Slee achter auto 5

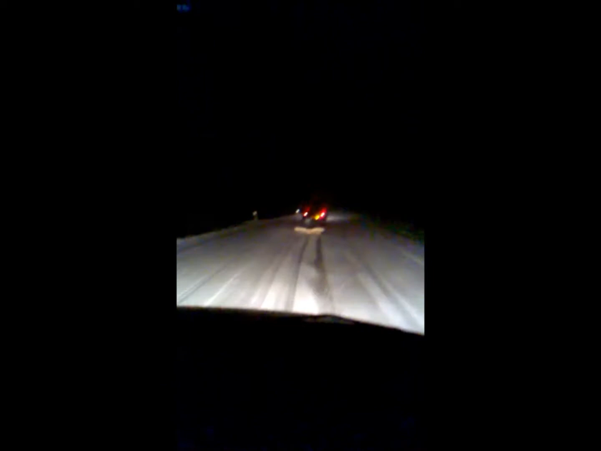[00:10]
Zie die vonken? Ja man. Kun je die vonken? Kunnen zien als kut. Hey yo. Dik man. Je ziet geen zak. Alleen vonken.